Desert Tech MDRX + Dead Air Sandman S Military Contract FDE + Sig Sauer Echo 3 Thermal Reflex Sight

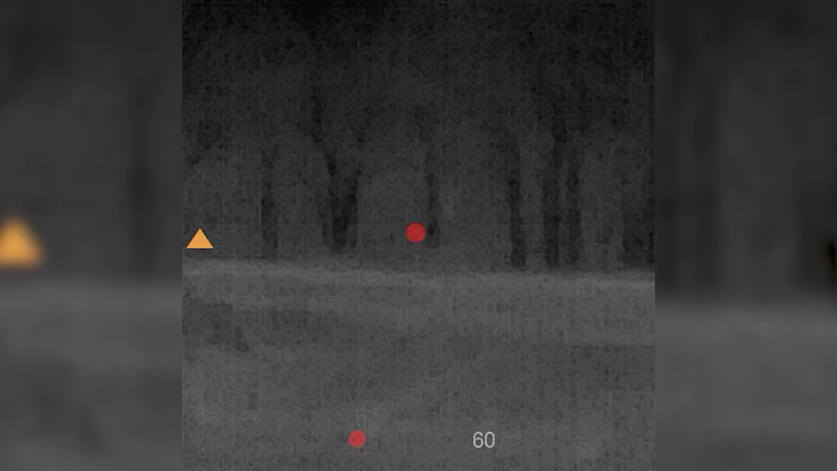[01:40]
I was looking at the tree line and the feeder at 180 yards and I was quite surprised,
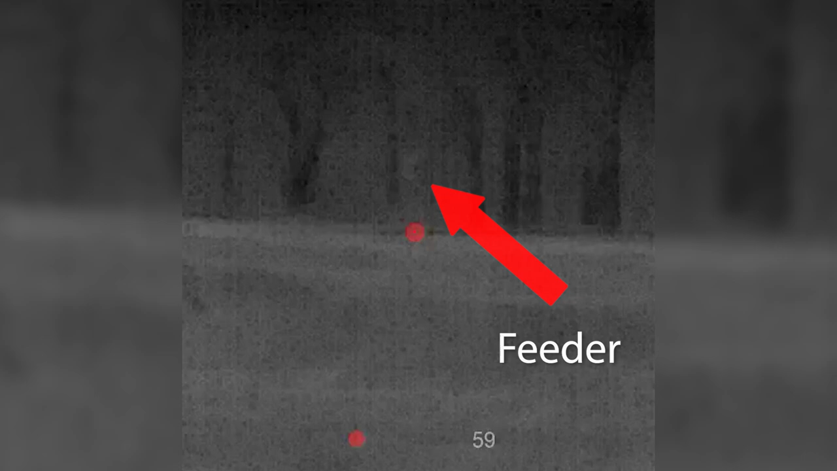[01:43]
to be honest, that I was able to make out the feeder on the thermal.
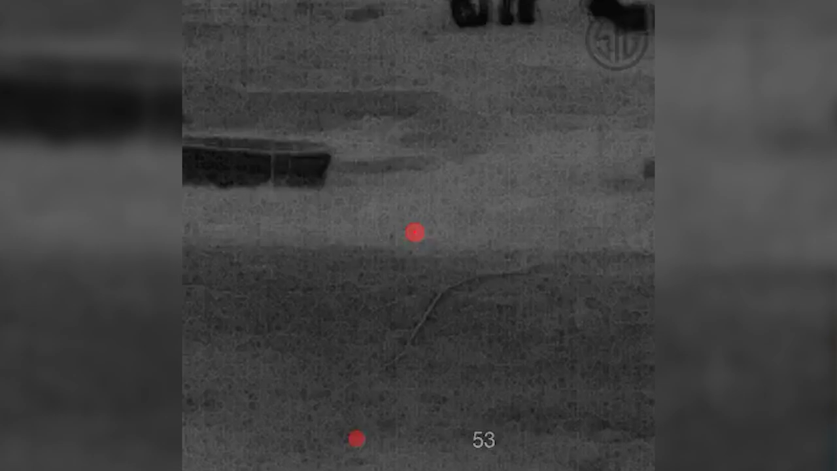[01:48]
Now, is that why I acquired this sight? No, I would not shoot at 180 yards.
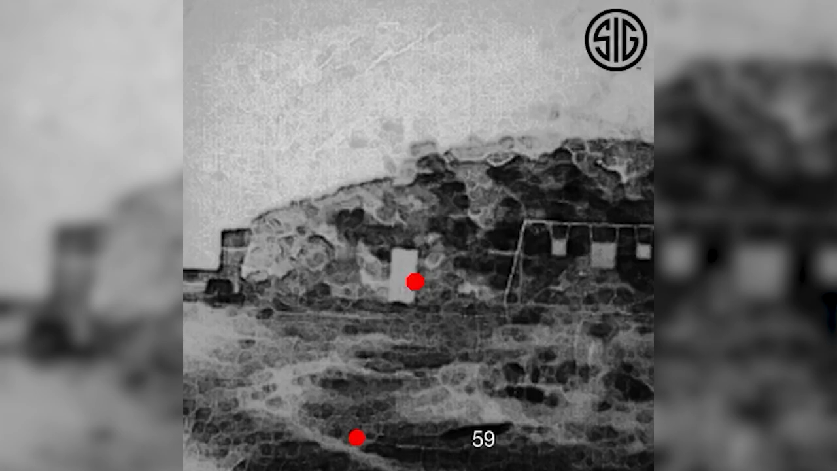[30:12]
Zooming in, I can see the tape on the target.
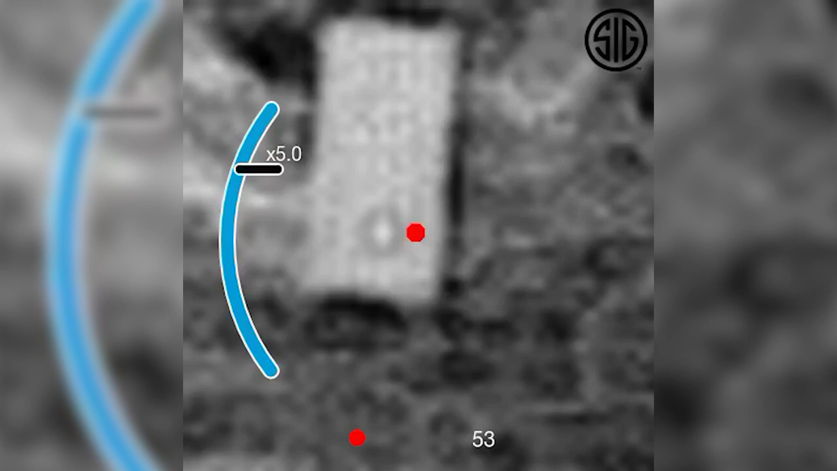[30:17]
Let me try to get the right there in the crisp picture.
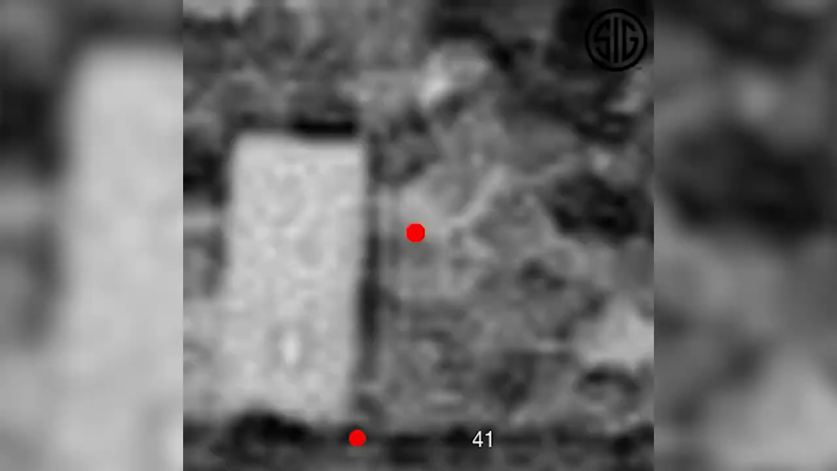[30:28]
Let's see where we are ending up with the 25 yards here right now.
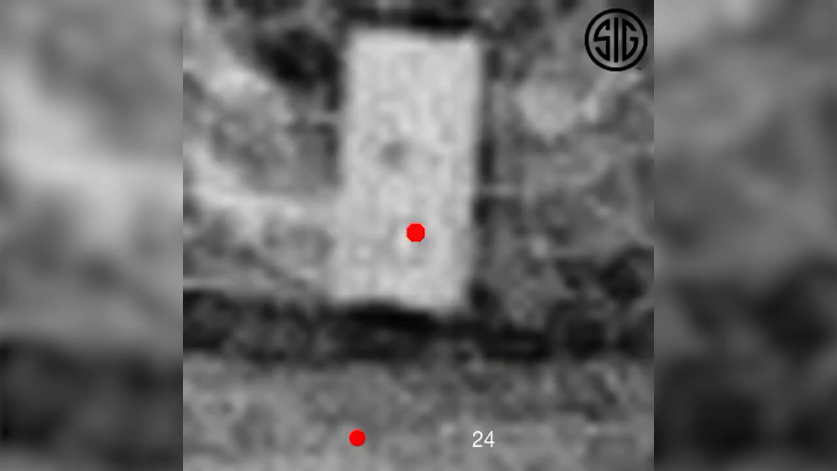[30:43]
So definitely high, so I'm going to move that vertical a little bit, adjust it, and record in the scope and setting another shot downrange.
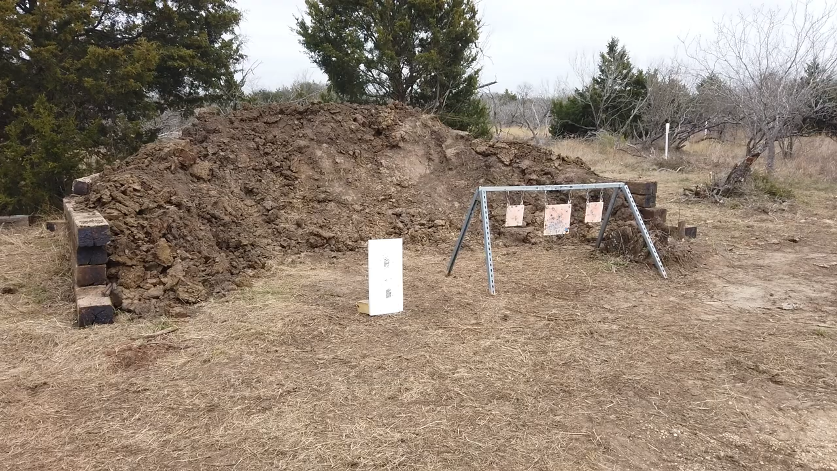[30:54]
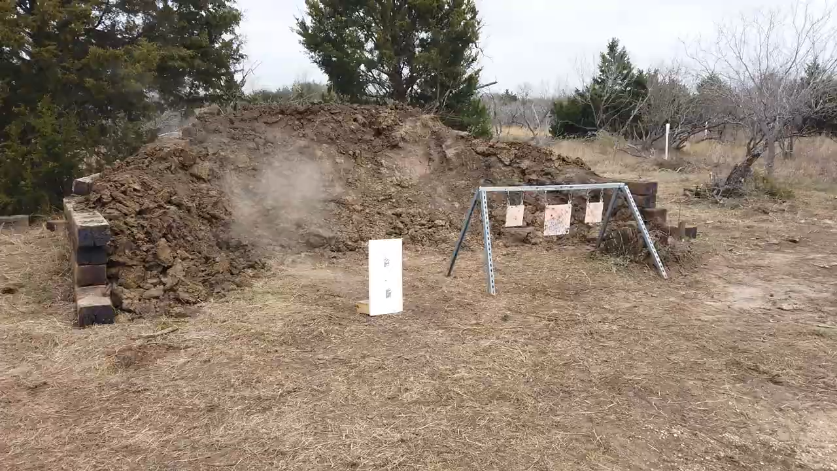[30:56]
All right, so now I'm low.
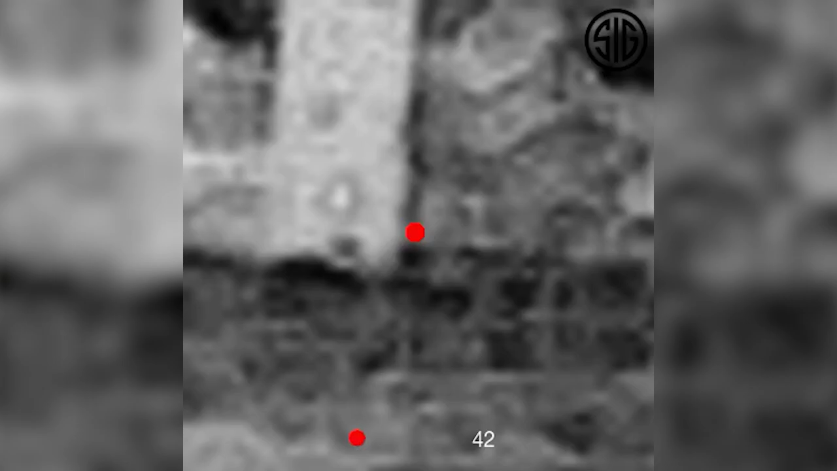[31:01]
So that's exactly the problem here.
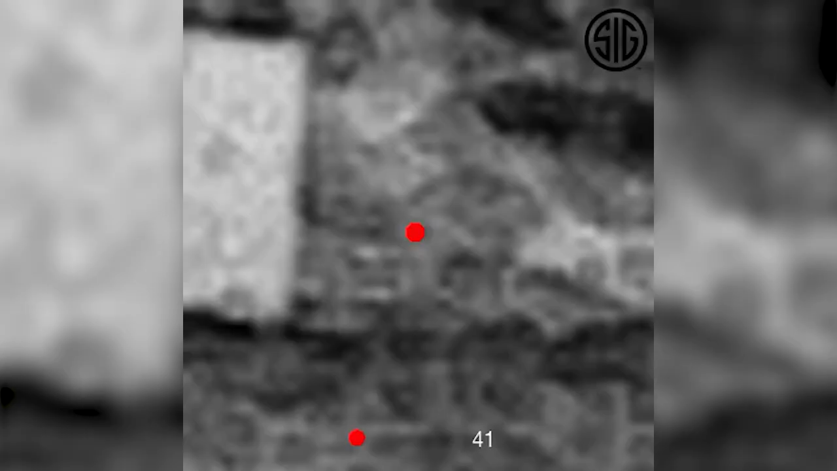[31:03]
Not seeing the origin, it makes it really hard to figure out how much you need to move.